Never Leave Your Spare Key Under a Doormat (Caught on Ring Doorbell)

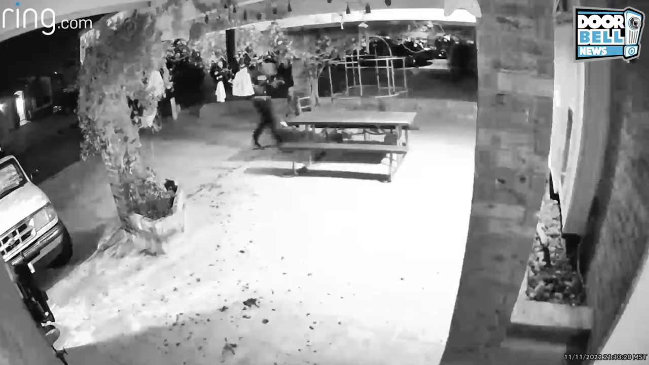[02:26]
El Paso, Texas. Check this guy out.
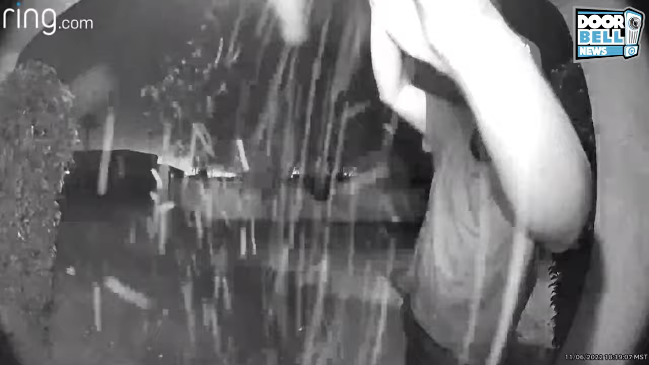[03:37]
Yeah. He must be up to something. Albany, New York. Yeah.
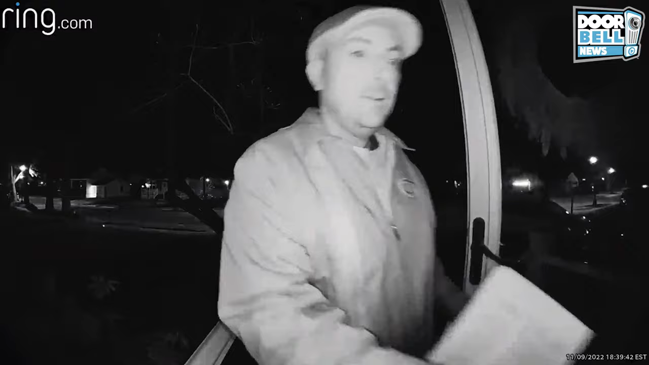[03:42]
We got a late night door knob wiggler. Don't think for a second that creeps aren't outside your door wiggling your knob when you're inside sleeping. This is just proof.
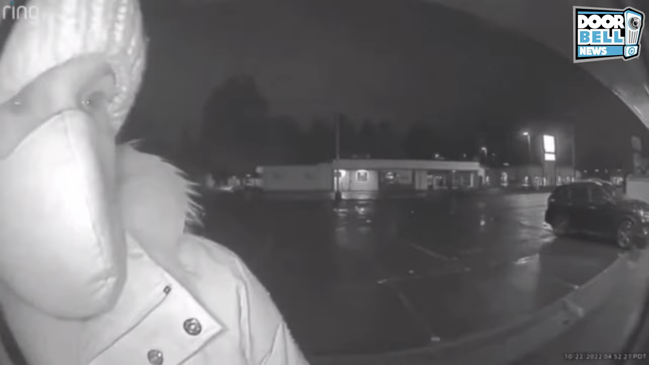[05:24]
Yeah. Yeah. This guy uses some type of glass punch and punches some holes in the glass, but he can't gain entry.
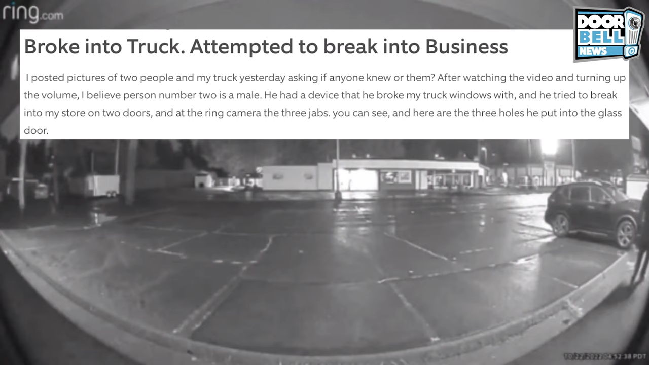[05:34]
Yeah. Get lost. Vancouver, Washington. Here's another porch prior that gets caught in the act. The homeowner shares a few words with this guy.